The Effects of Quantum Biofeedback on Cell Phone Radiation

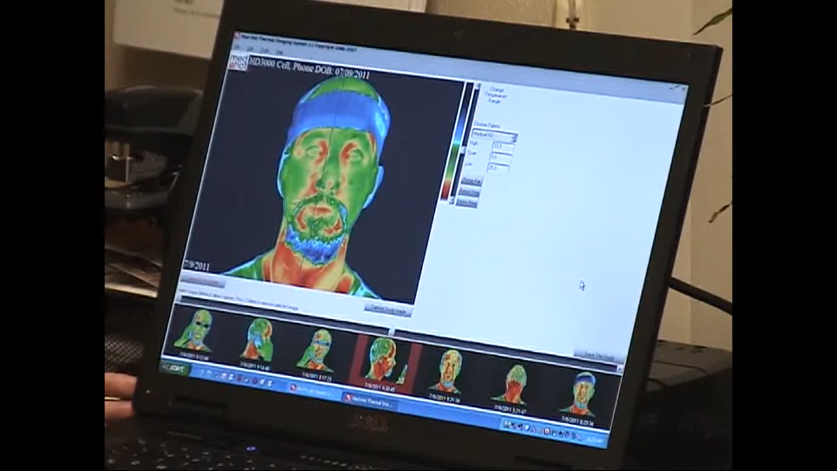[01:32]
radiation exposure in two of the training protocols. There's literally four engines that are part of this system. So now I'm actually in what we would call the brain
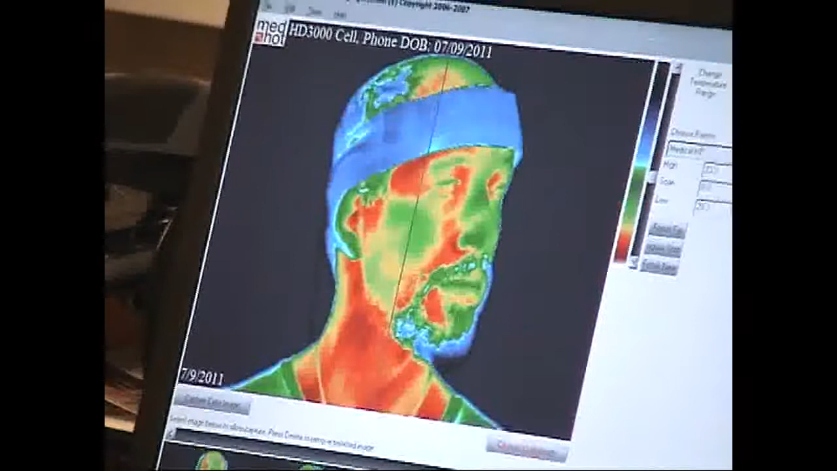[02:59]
And then as we get further from the core, we cool off. So, green is the normal temperature for skin.
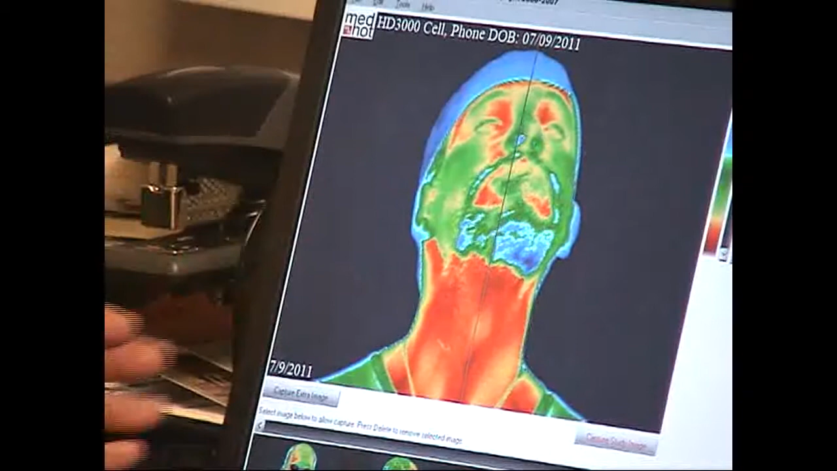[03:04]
This is, uh, this is where you were when you,
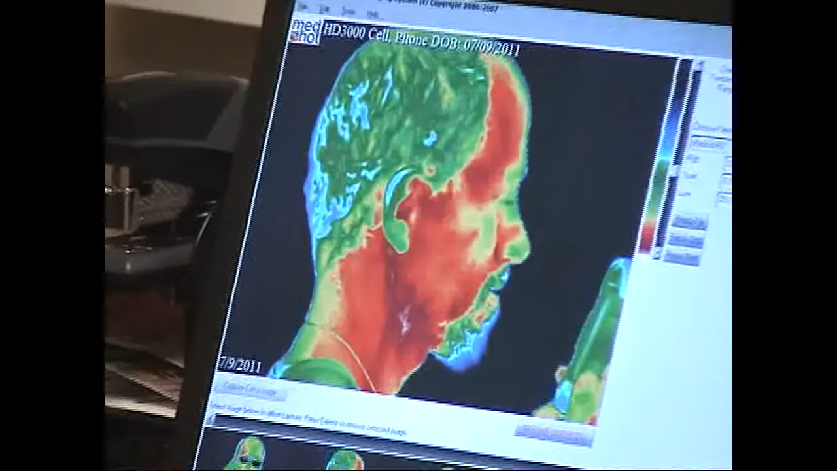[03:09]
uh, start from the speaker phone instead of the cell phone.
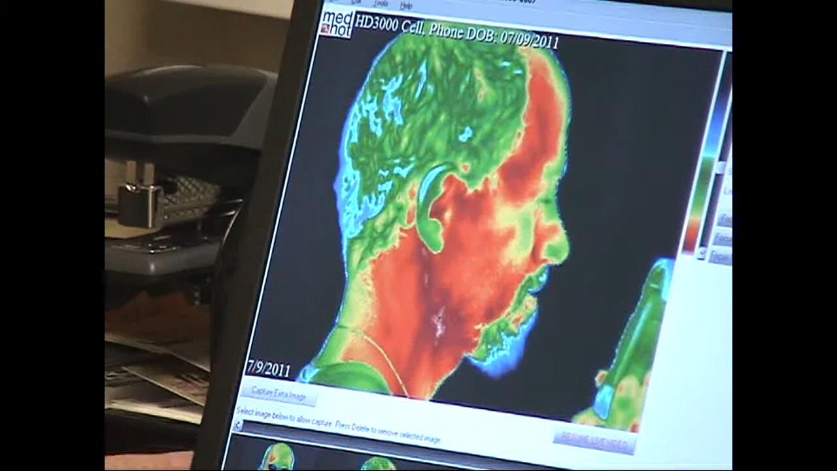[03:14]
So, that's really on there. So, you can turn to your left and see how much less that is.
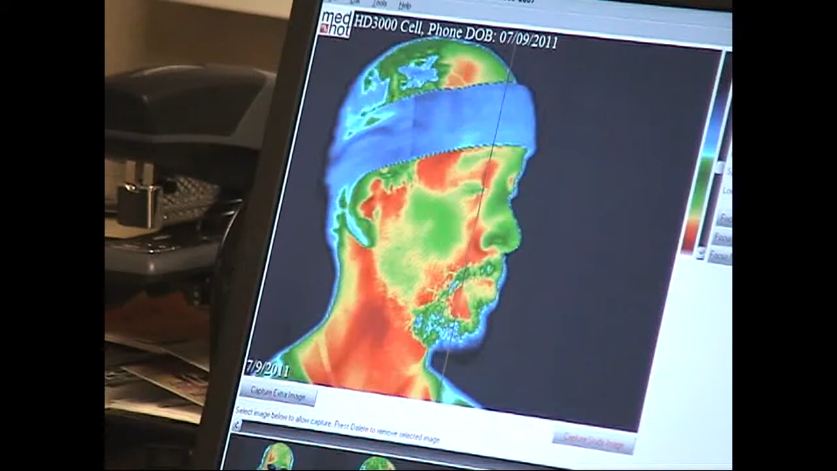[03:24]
See how much less that is. See how much less you have. Clearing. Oh.
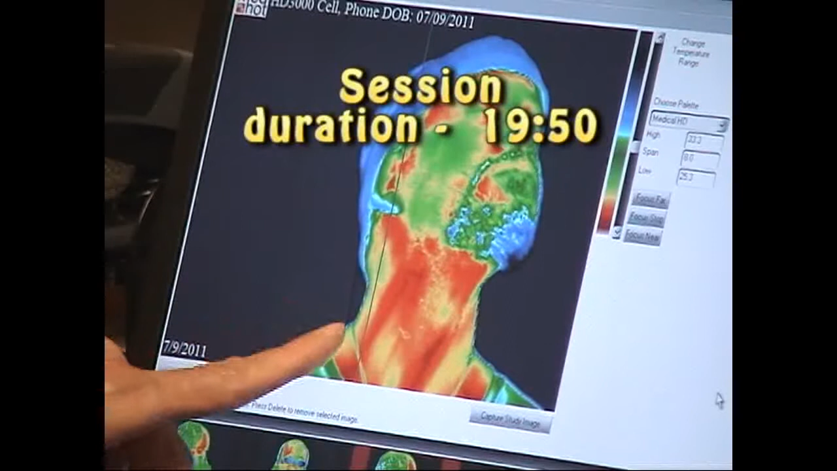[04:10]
Clipping in your neck is clearing. That's beautiful. And these are the, all the images are timestamped.
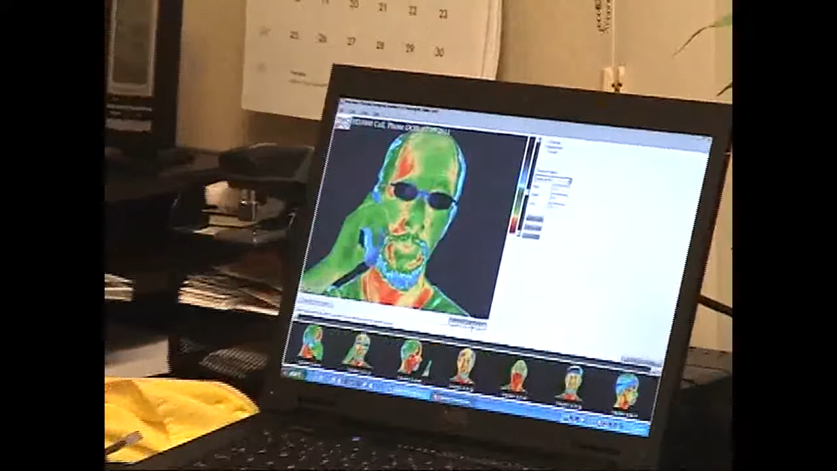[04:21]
I'm also clearing out any computer, EMF, faster neutralized. I'm pretty much just going down the line.
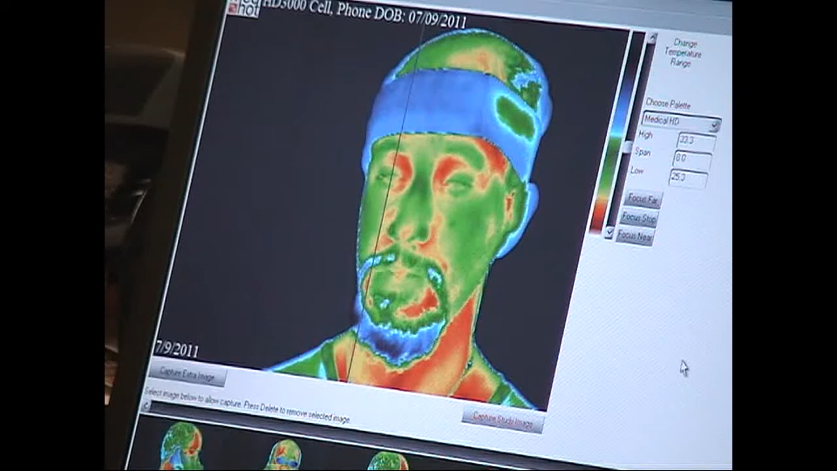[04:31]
So, I'm just going after the higher numbers that I'm seeing here and neutralizing them as I go.
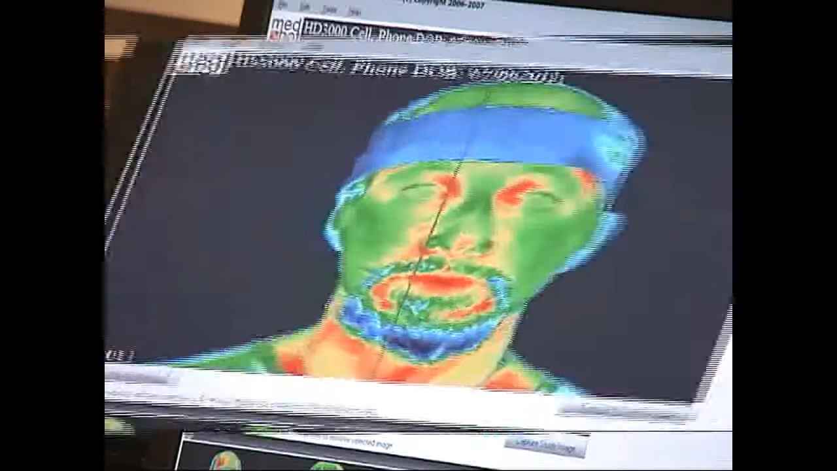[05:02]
And, we're having some, some challenges there. So, I'm interested to see. I can't see the screen from here, but when I do get it.
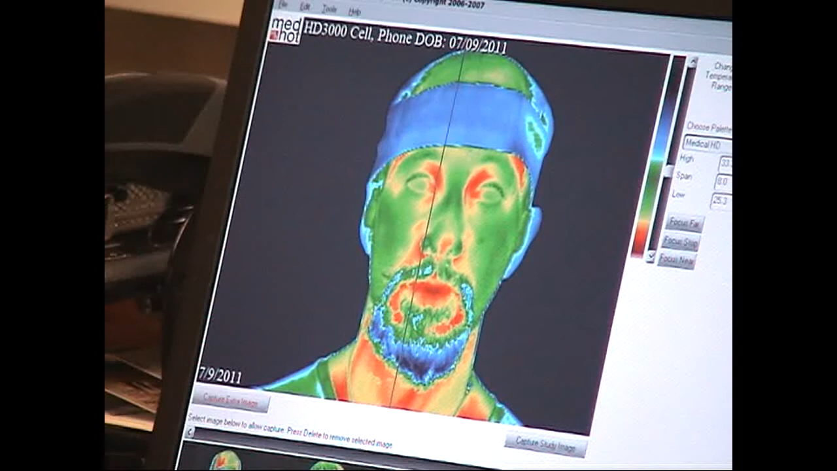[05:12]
Yeah, it's going after you look. Turn your body to the left so you can see the powers here. Look at that. That's a good pair. All right.
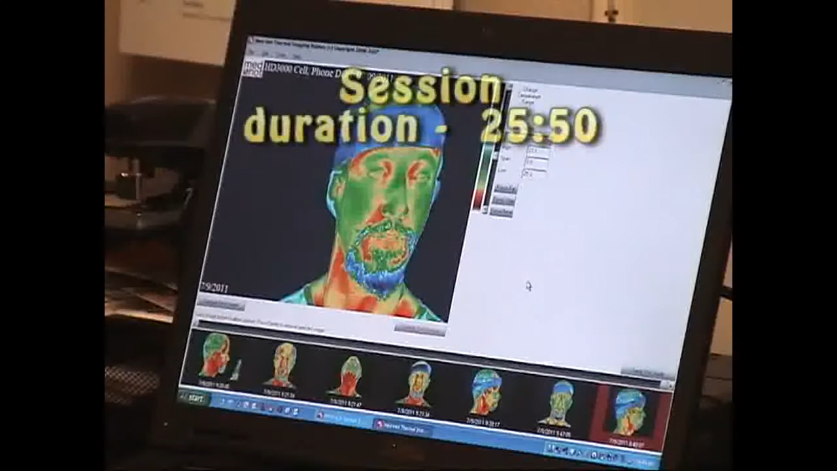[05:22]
So, I'm pretty much complete here with regards to specific inflammation,